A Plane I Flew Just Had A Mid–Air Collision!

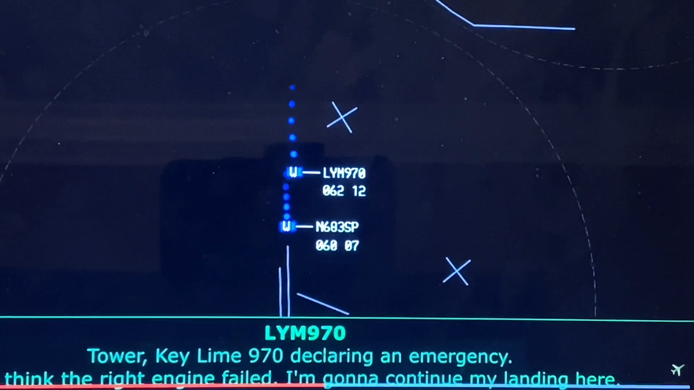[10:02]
Of course, you're sitting in the front of the plane in the flight deck, so you're not necessarily seeing what your cabin looks like, because you're looking forward, flying the airplane. So he knows something's wrong. He feels the aircraft is probably not handling appropriately, and he's suspecting a right engine failure.
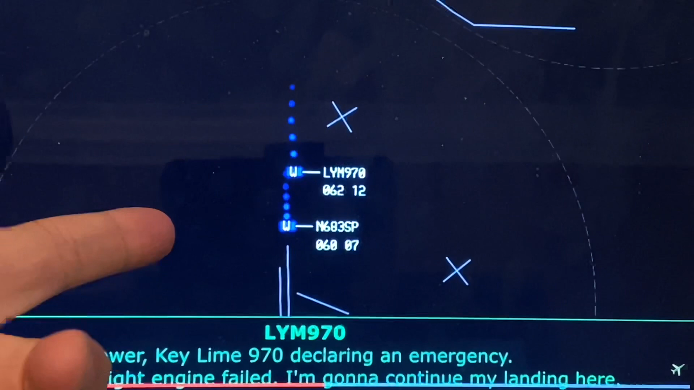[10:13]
So he did the right thing, he declared an emergency, he's going to continue straight ahead, and he's going to land his airplane. Keyline 970, we have crews coming, continuing now, runway one to the last clear, two in. Yes.
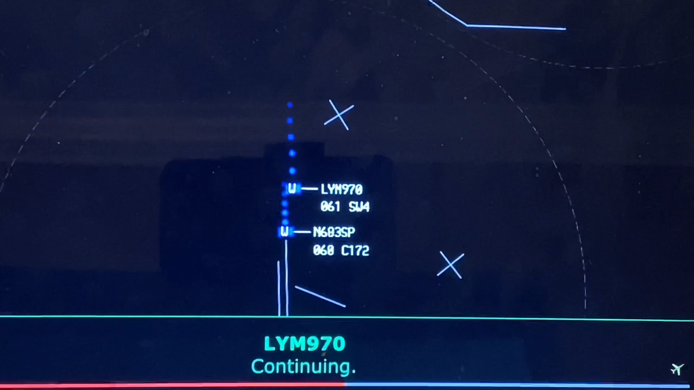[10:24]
Cirrus 6W, if you hear this transmission, we have emergency vehicles, zero direction.
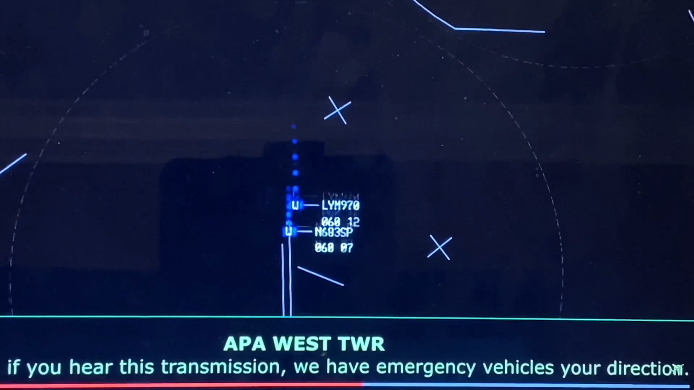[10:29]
Right now, they're starting to figure out that this Cirrus,
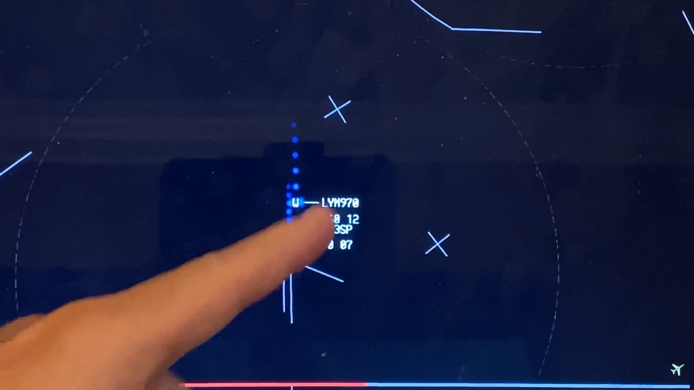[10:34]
which is back here, is in some major trouble.
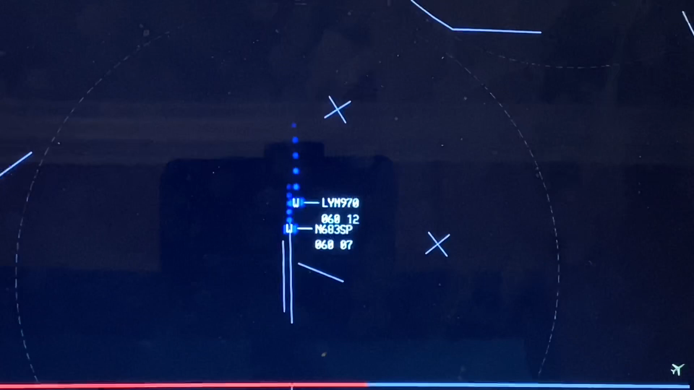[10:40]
There's another one, probably a Cirrus, that dropped the parachute on the final for 1.1.1.7.